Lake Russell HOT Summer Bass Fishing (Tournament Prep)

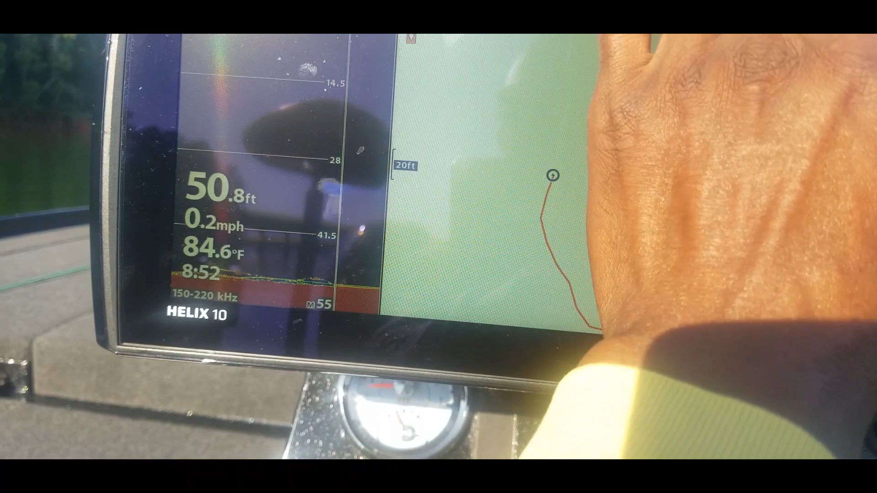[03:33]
On screen: depth 50.8 ft, water 84.6°F, speed 0.2 mph
to go on that on this unit over here I have it set up with my side scan I have my sonar and down scan all right guys let's go ahead and get to it
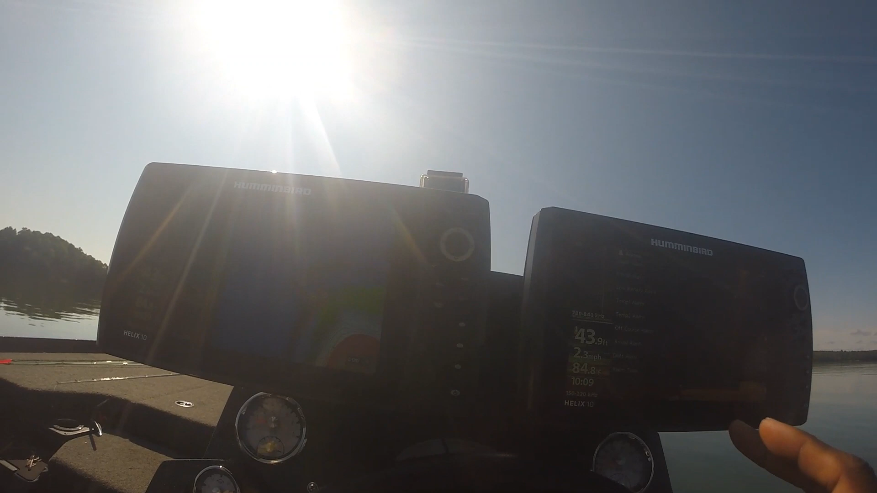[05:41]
all right so I'm about to do a little scanning so on this side I want to hit menu twice
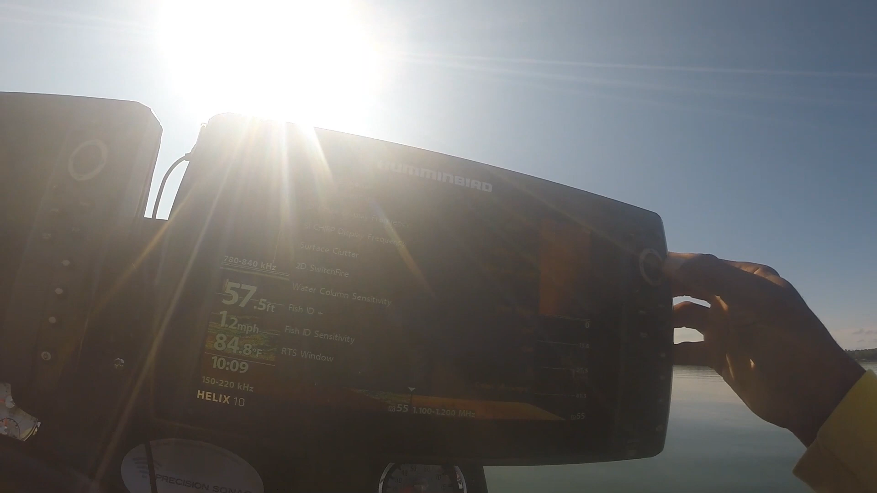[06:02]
On screen: depth 57.5 ft, water 84.8°F
back over to nav waypoint settings all
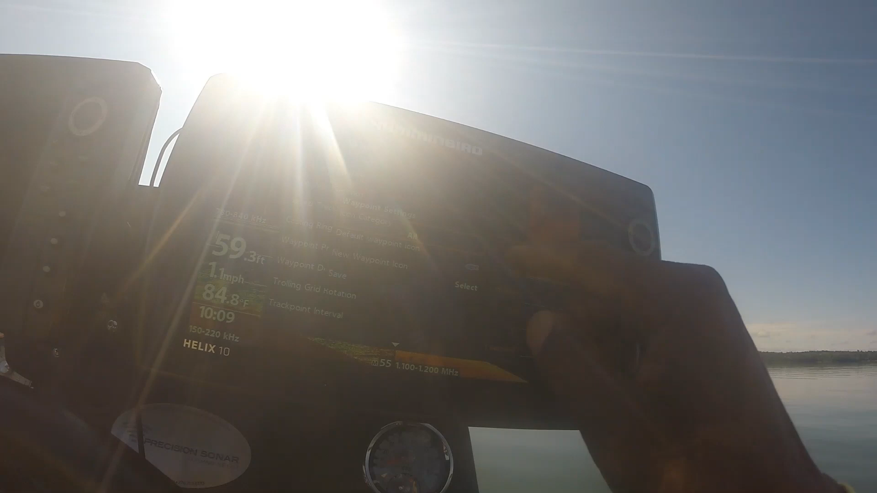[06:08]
On screen: water 84.8°F, speed 1.1 mph
right so this one is set on a little blue fish icon that's good enough all right as you can see on the screen
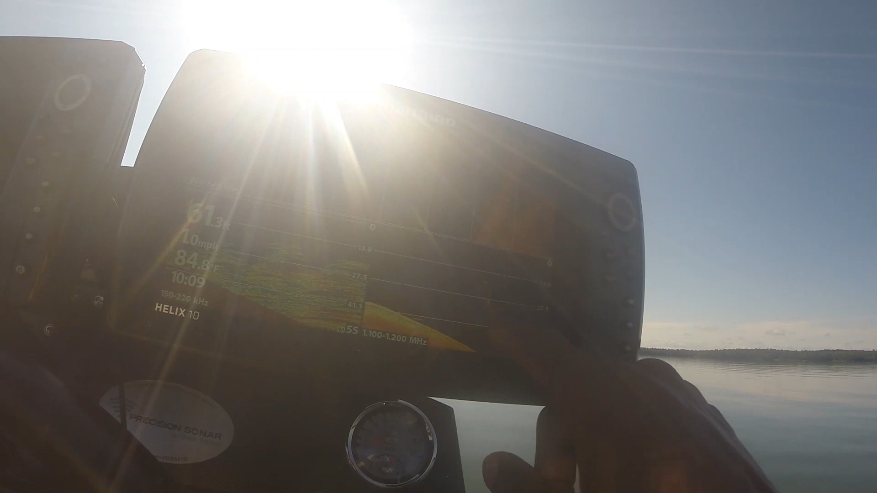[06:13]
I'm over a lot of submerged timber and stuff like that you can see that's what it looks like on sonar there's
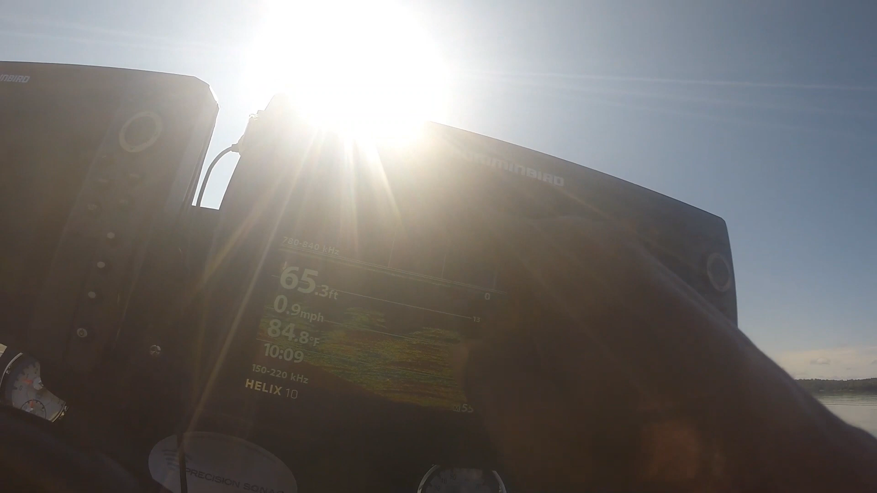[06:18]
On screen: depth 65.3 ft, water 84.8°F, speed 0.9 mph
side scan we have down scan over here I have my mapping and then I'll have sonar
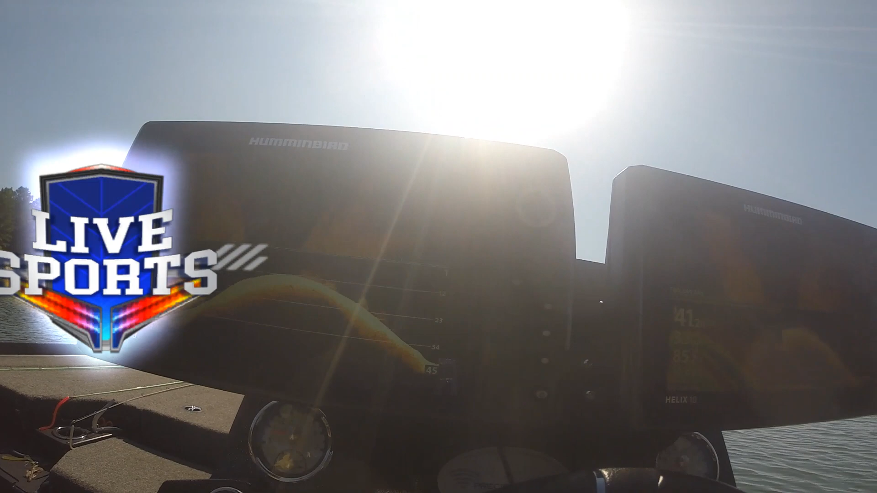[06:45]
you can see them over here even better that's what they look like on sonar
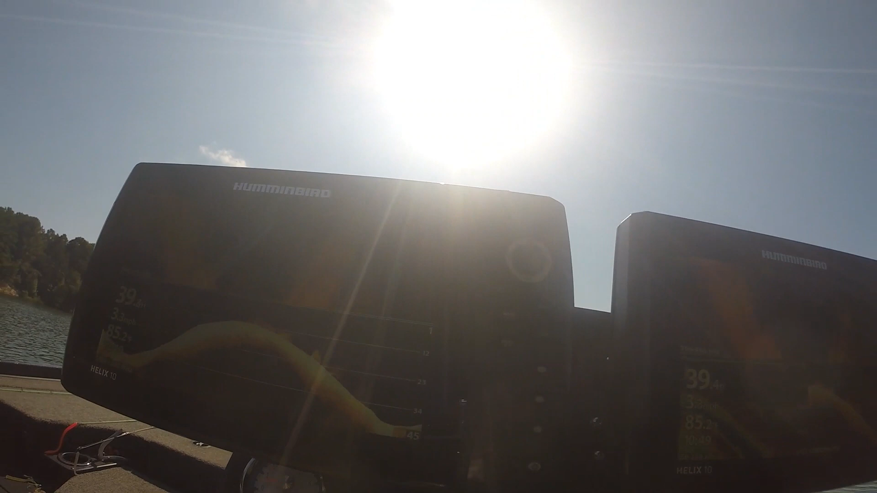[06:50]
oh yeah I'm gonna go ahead and fish the I mean well actually I don't even need to fish these because I know I'm gonna fish these for the tournament so um I just go ahead
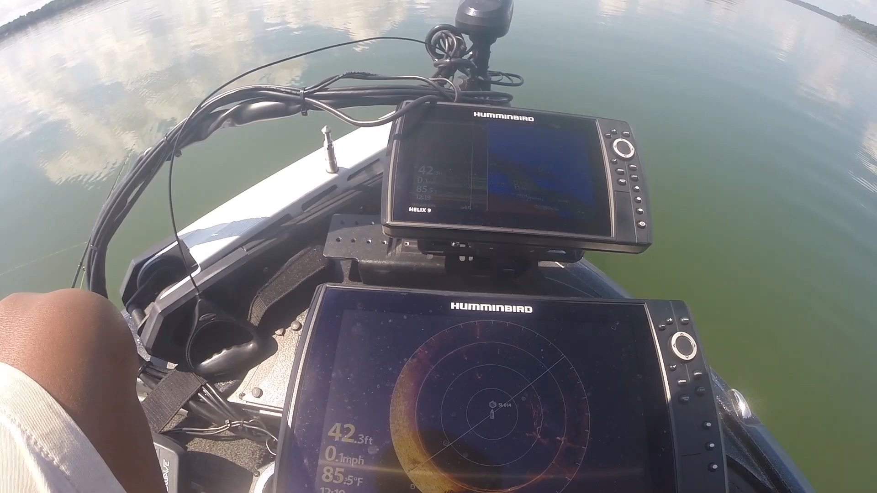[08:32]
On screen: depth 42.3 ft, water 85.5°F
feet of water right over this submerged tree that right there is the back of them it's pretty much the motor of the boat that's the front of the boat there's the motor right there you can see that
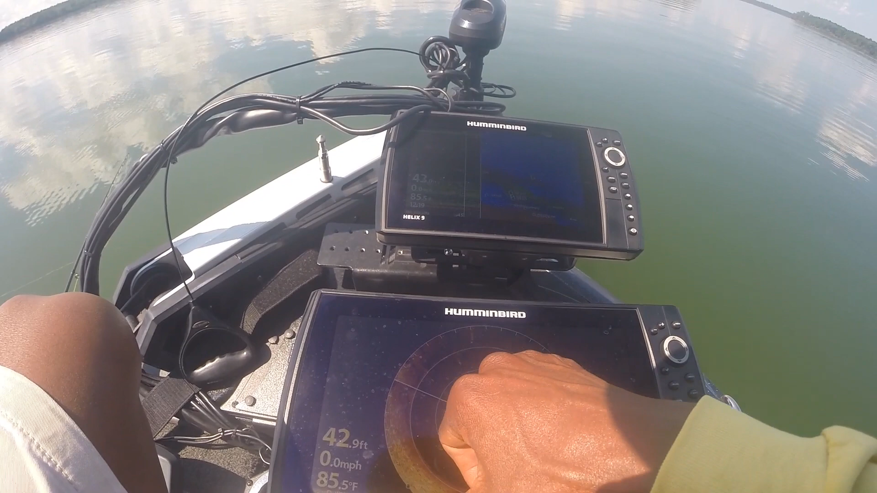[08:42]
On screen: depth 42.9 ft, water 85.5°F, speed 0.0 mph
and you can see other submerged timber and things like that in there but that's a
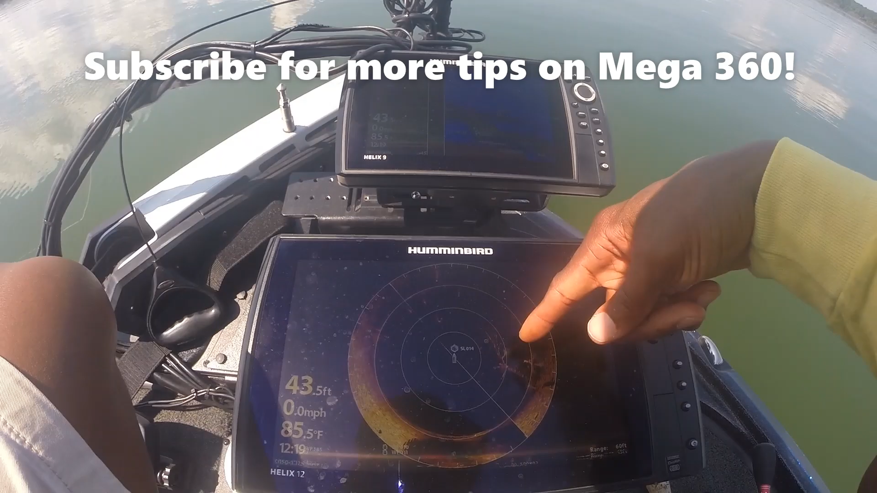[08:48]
On screen: depth 43.5 ft, water 85.5°F, speed 0.0 mph
real good picture of a tree and I'm sitting right on top of that's what it looks like on the sonar I went through here and marked a bunch of different things in there trying to see if I can get some of these fish out of here with a shaky head just trying something new out here on practice
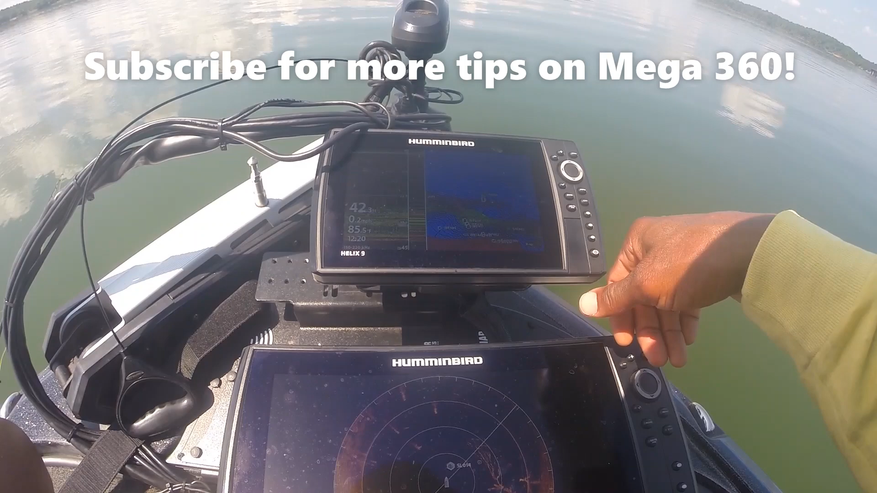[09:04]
day like I said it's not about catching fish but it's about finding the fish and seeing what technique it takes in order to get those fish to the boat so right now I'm throwing a shaky head in about 40
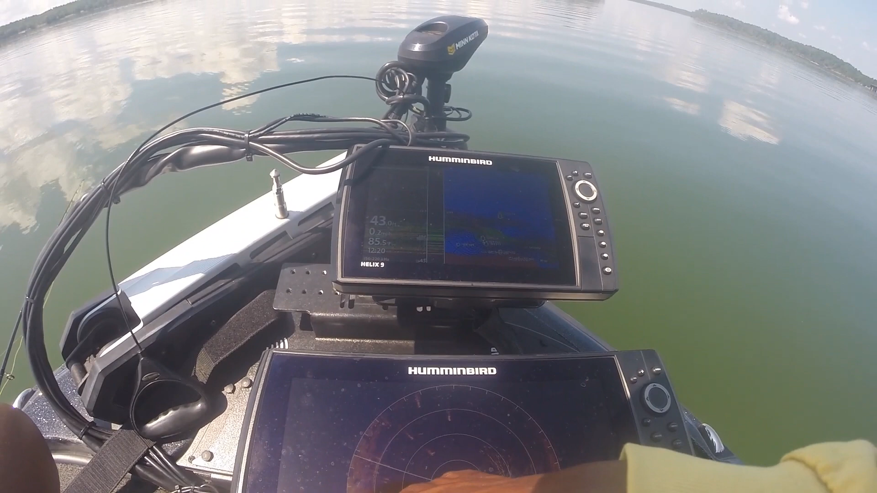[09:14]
feet of water there's a suspended fish right there so some of these fish are sitting right in the
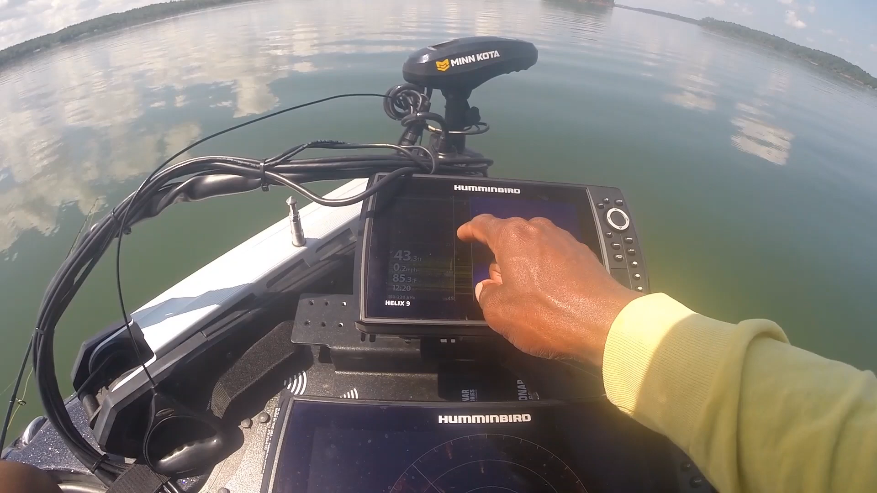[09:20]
top of these um trees so I'm just trying to figure out how I can catch those fish out of those trees
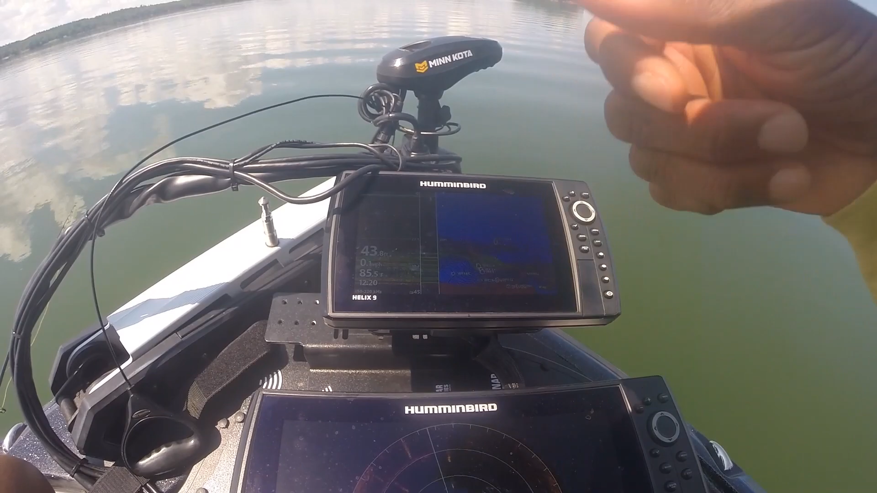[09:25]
now
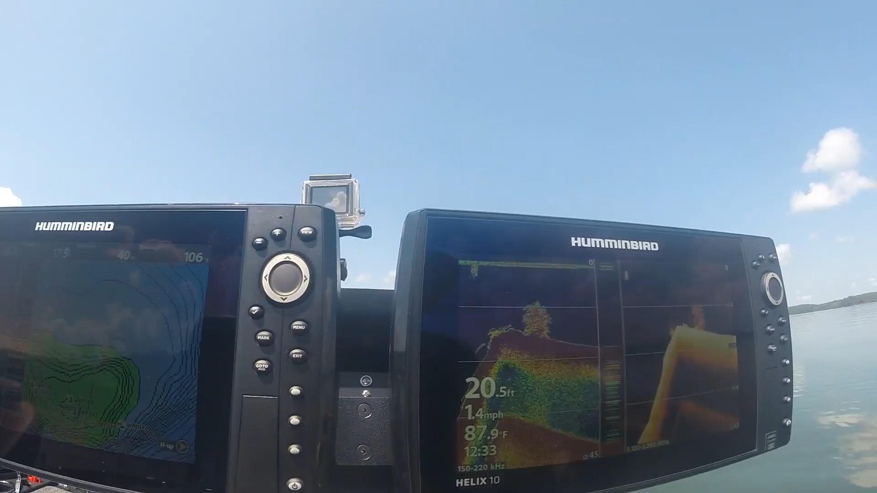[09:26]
On screen: depth 20.5 ft, water 87.9°F, speed 1.4 mph
that is lovely fish brush pal
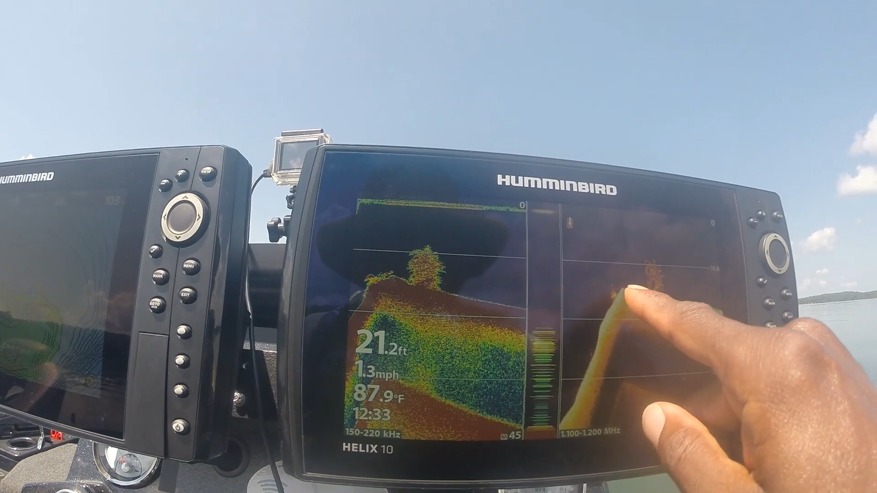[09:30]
On screen: depth 21.2 ft, water 87.9°F, speed 1.3 mph
brush pal go ahead and mark that